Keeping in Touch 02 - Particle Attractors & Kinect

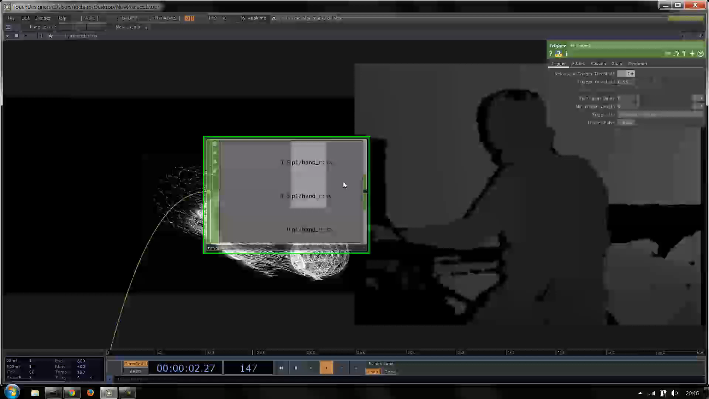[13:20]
And in fact I'm just going to get rid of those other two channels so we can see.
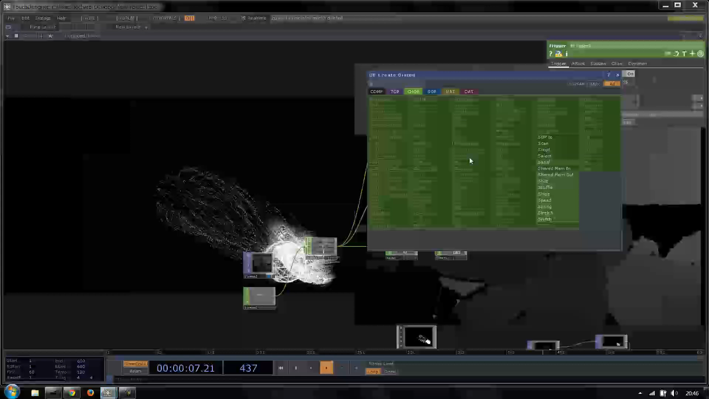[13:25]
I'm just going to select the tz. There we go.
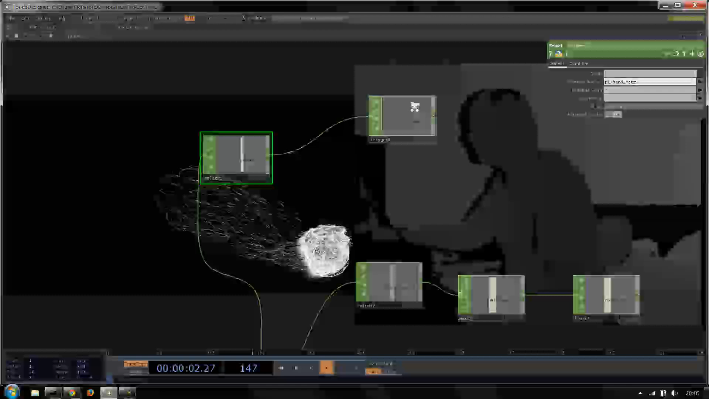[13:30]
So now as I push forward. We can see. Well it helps if it actually goes past that trigger threshold.
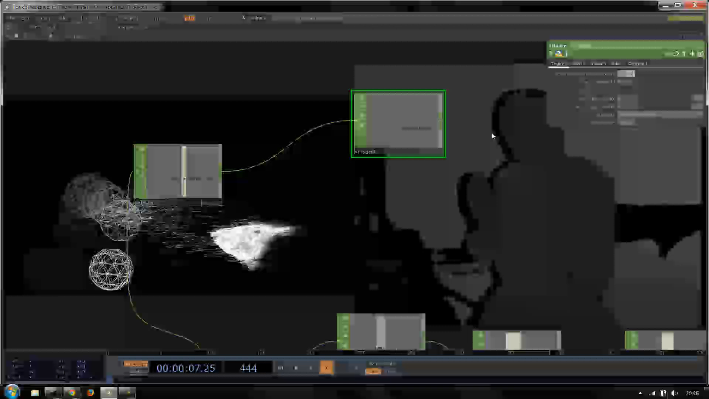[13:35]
There it goes. That it will trigger.
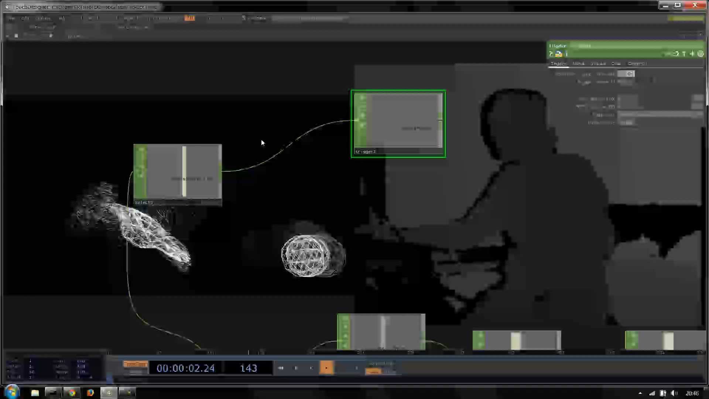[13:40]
But my trigger is a bit sort of too far there. I'm just going to choose maybe about 0.65.
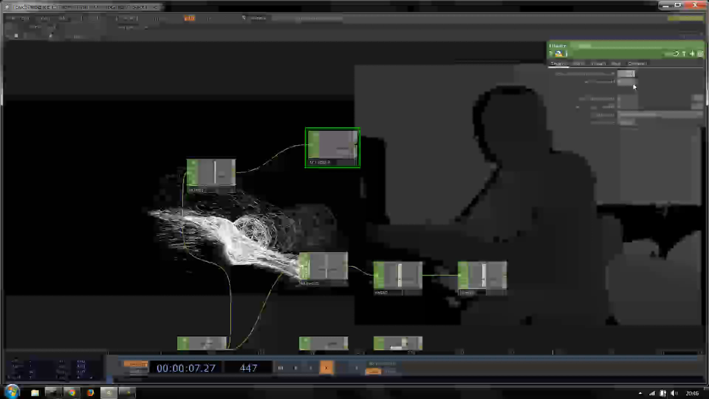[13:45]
So now as I push forward. If I push forward.
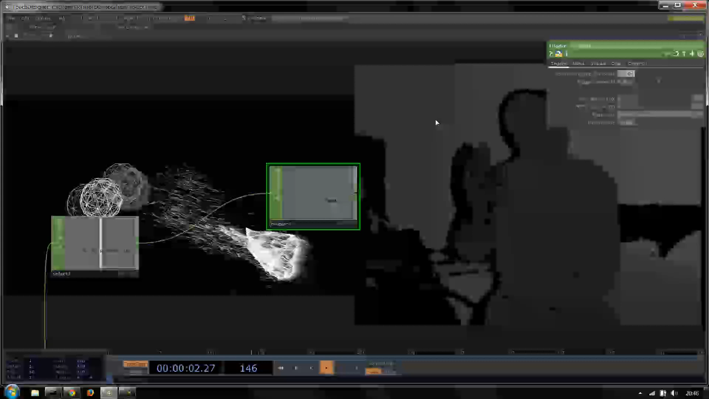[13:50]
I'm triggering whatever is happening when I push forward. If I wanted to hold that value.
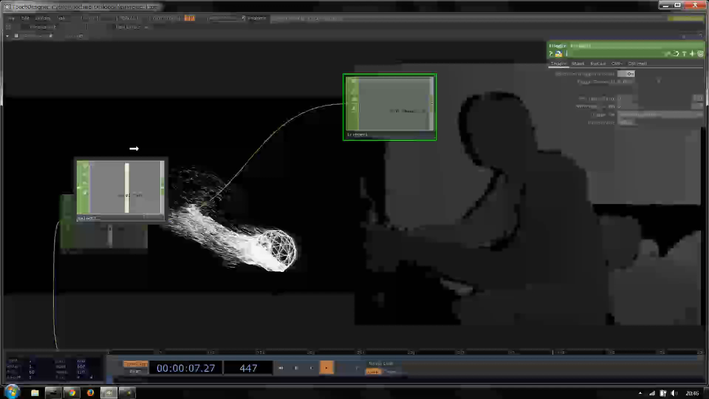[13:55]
So that for example. Let's say you were looking at a room.
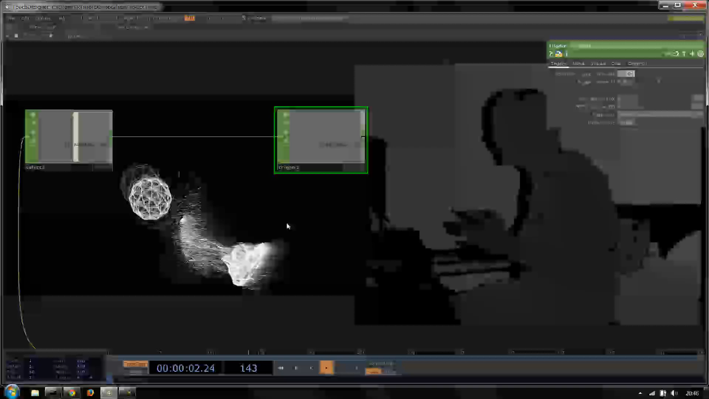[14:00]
And you wanted to only get people who were within a certain area of the connect space. We could do that by using something like tz for example.
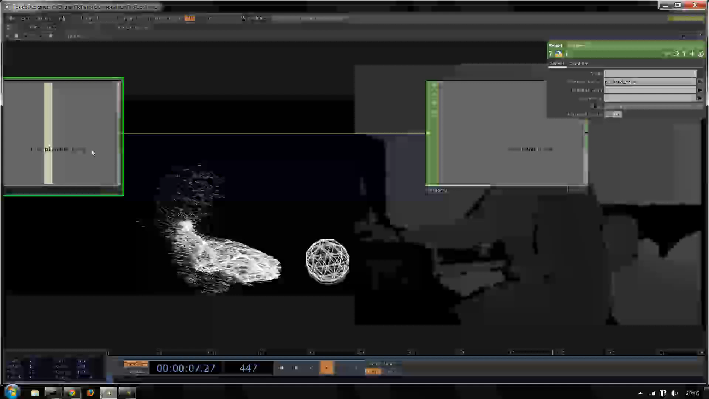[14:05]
We could use that by rather than triggering.
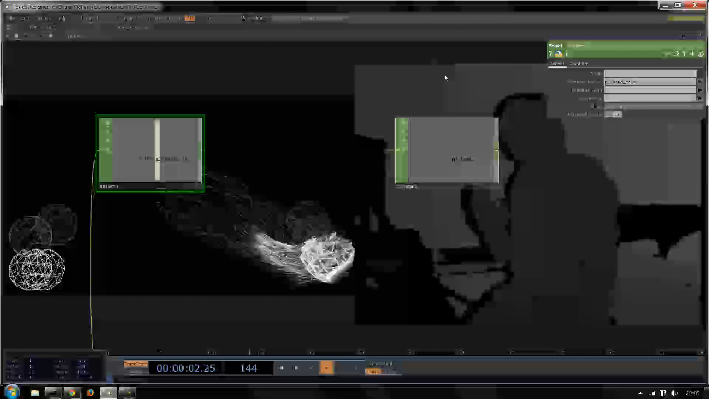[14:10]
Because triggering will always go back to 0 after it's gone through its ADSR filter.
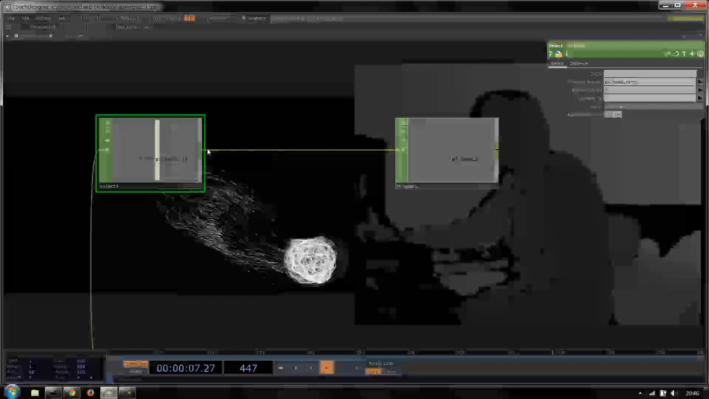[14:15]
We could use instead a sort of a bit of logic that says. Is the value less than this?
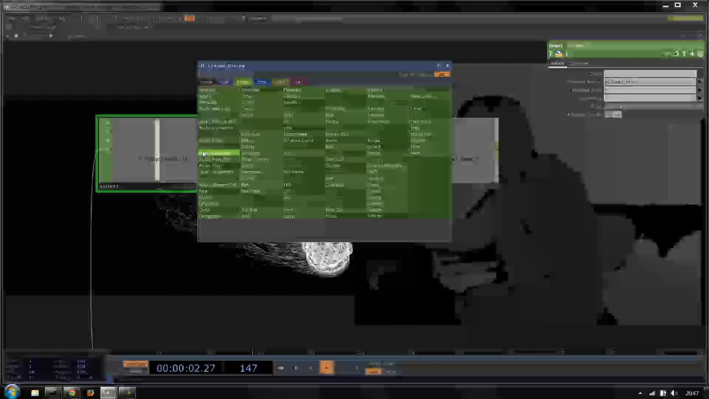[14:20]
If so. 1. Else. 0. So we can use a bit of a Boolean comparison sort of situation. So to do that we can actually do that with a math and a limit.
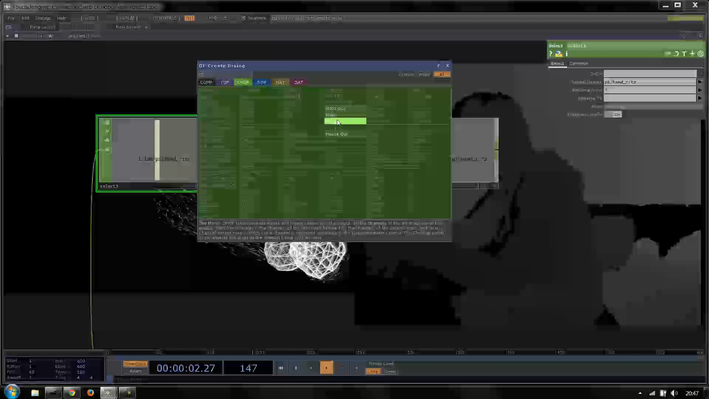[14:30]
If we really want to. By simply. Without scrolling up.
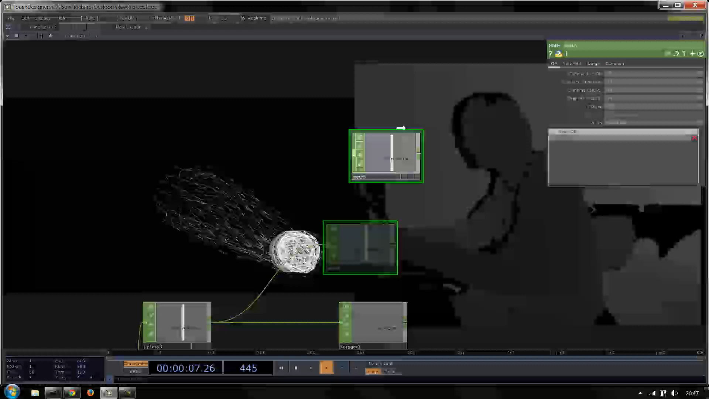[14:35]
Choosing a math. So let's say we want 0.65. So we're going to say 1 to 0.65.
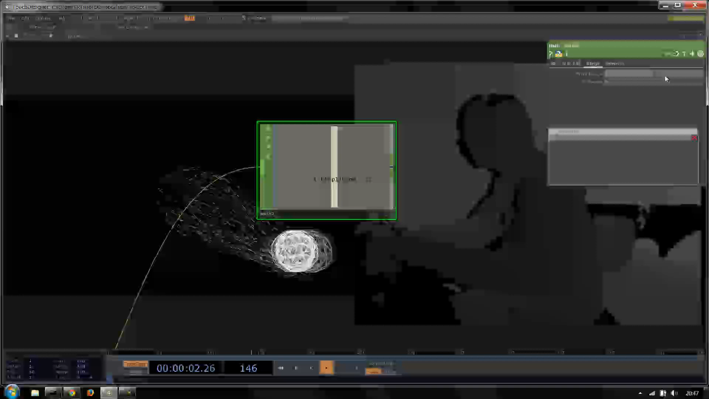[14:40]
And then we're going to say 0 to 1.
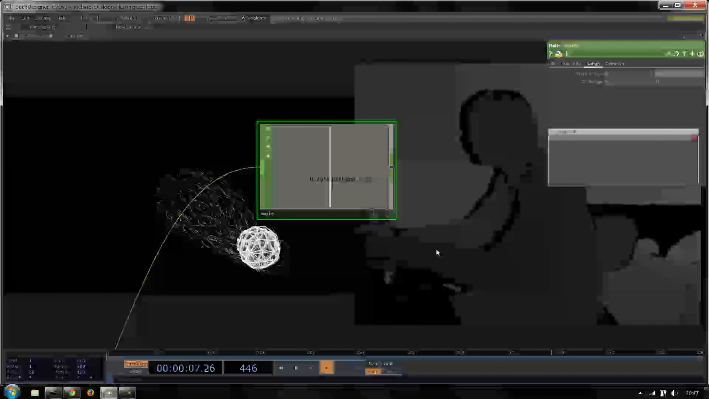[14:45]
So what this does now is that it goes 0.
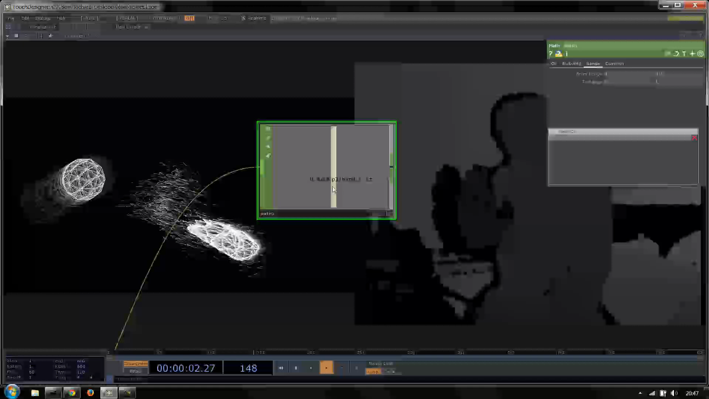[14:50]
And then 1 is when it's at 0.65. And then if we use a round on that.
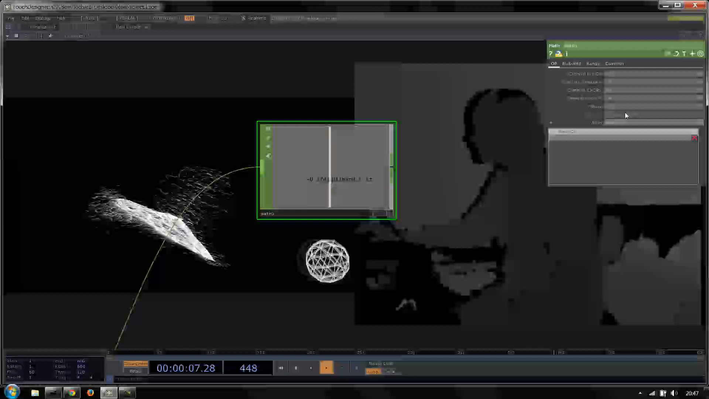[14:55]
On the integer. We'll say 0. And then as we go in. We get 1.